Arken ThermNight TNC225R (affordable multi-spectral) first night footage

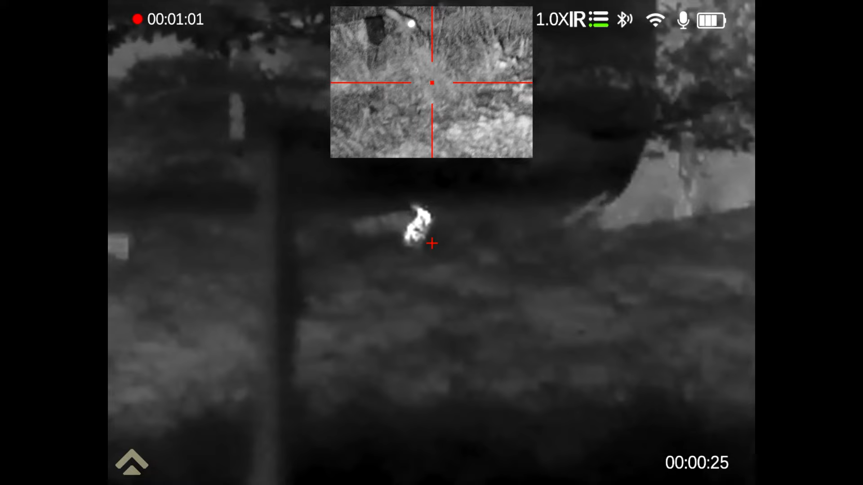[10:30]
And I'm not going to swap it around right now, but I do have the 940 nanometer pill in my pocket. I could swap that over on the rabbit, looking this way would see almost no red glow from the IR Eliminator.
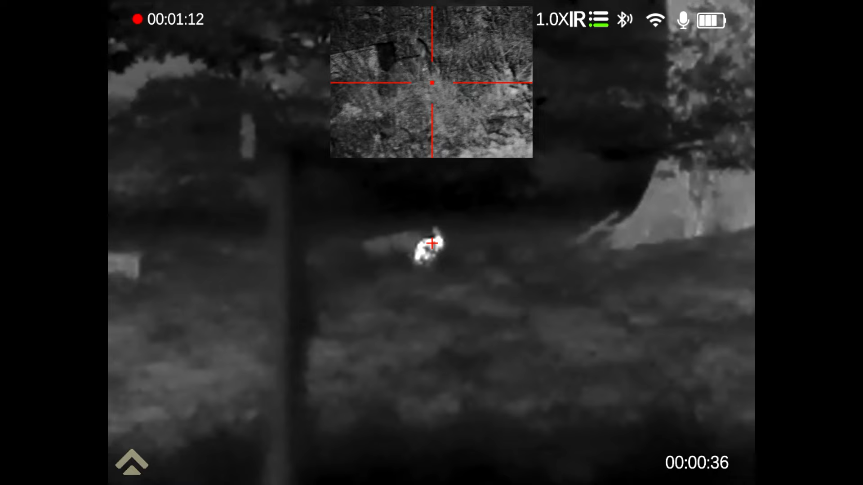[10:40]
Those rabbits are now visible to the thermal as they go around the side, but they're not really visible to night vision.
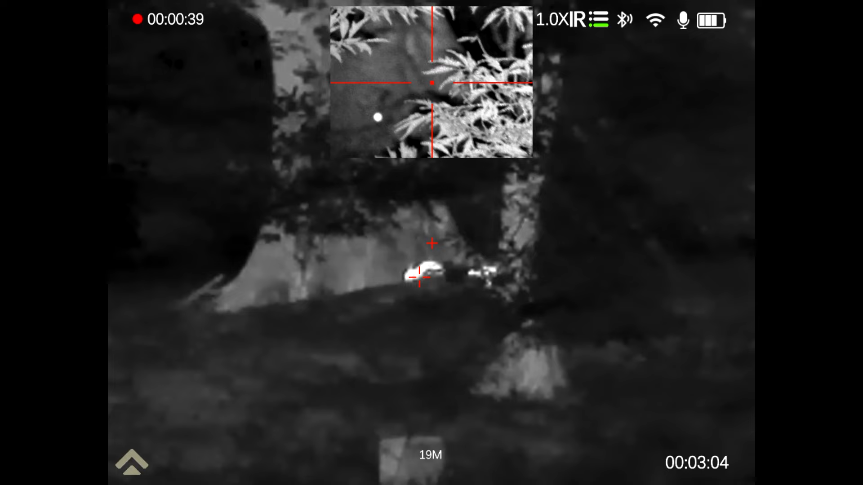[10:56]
Oh, until they appear like that.
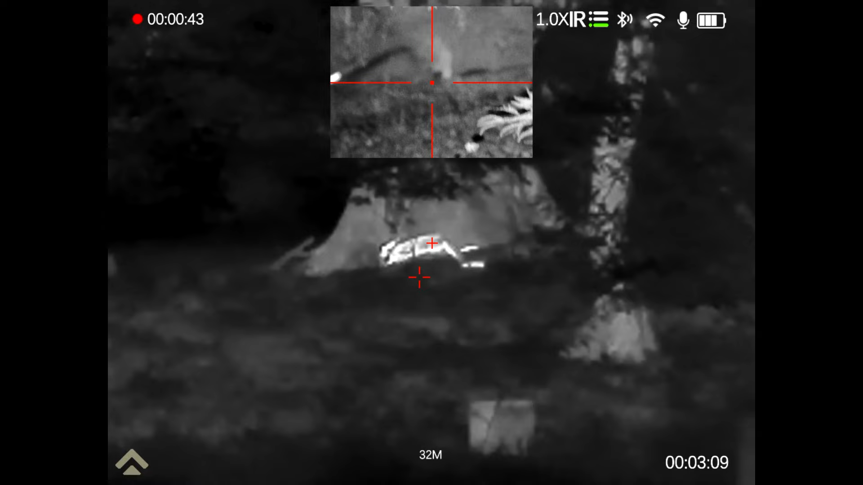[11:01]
What's that focused?
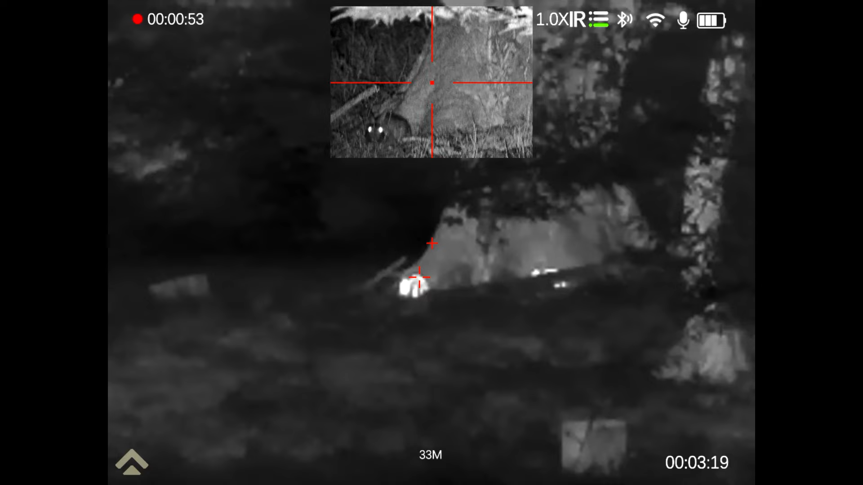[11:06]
33 meters, and remember the quality, particularly of the day and night image,